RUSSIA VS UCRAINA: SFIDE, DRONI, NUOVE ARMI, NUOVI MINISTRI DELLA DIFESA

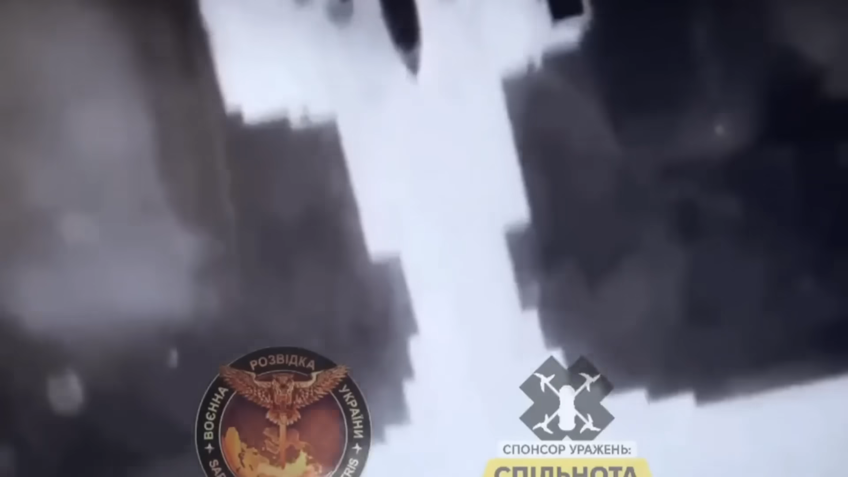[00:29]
sia riuscito a colpire esattamente il serbatoio degli Ilyushin innescando dapprima
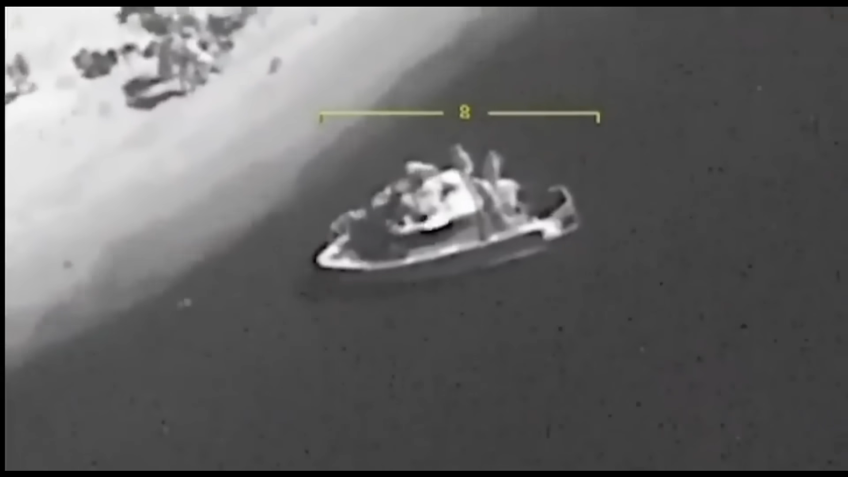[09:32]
russi Arrivare sulla riva del Dnipro grazie a una piccola imbarcazione Come potete notare
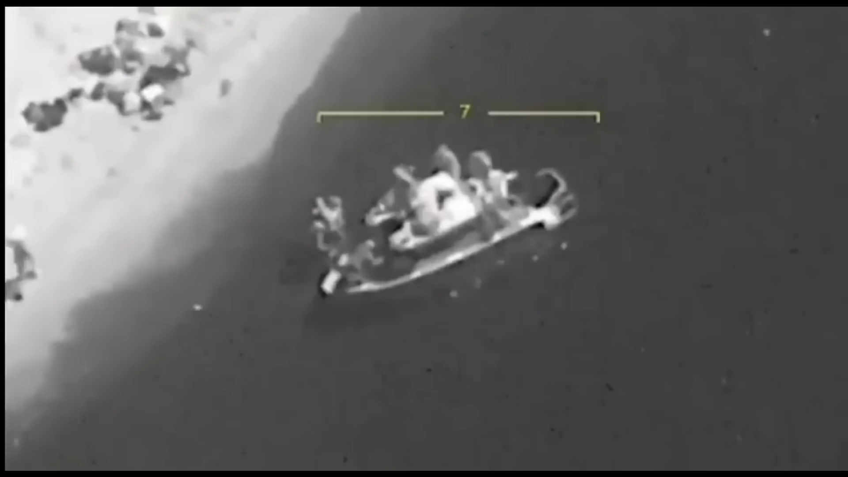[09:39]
stanno facendo cose Prima di essere brutalmente interrotti da un missile lanciato da un drone Baraktar 2
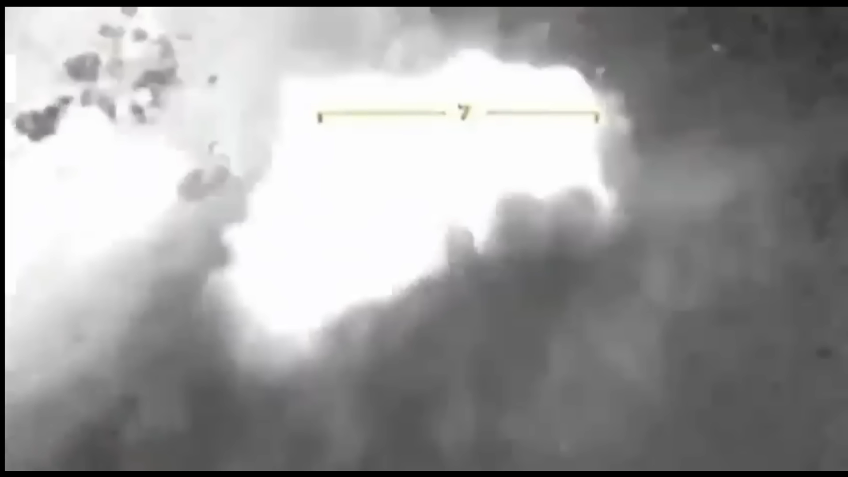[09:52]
Per via della politica di Youtube non posso mostrarvi la nave che defragra Accontentatevi di questo singolo fotogramma In ogni caso sulle rive del Dnipro come facilmente